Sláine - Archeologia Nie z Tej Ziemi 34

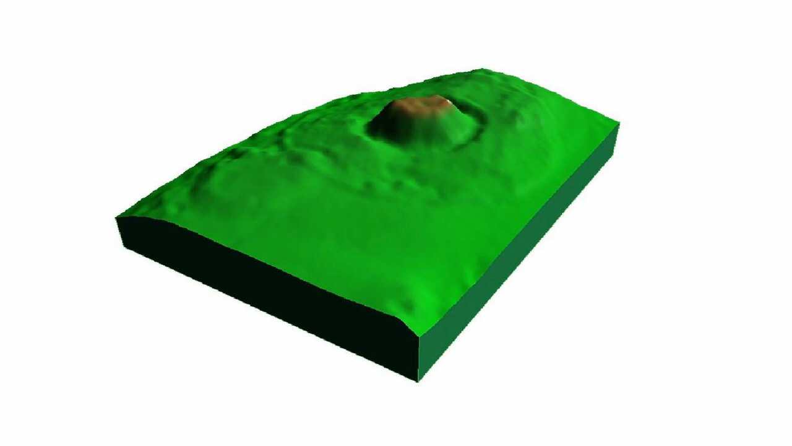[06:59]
I te skany wykazały, że tak, że jest wielce prawdopodobne, iż pod kopcem ziemnym znajduje się wielka kamienna struktura.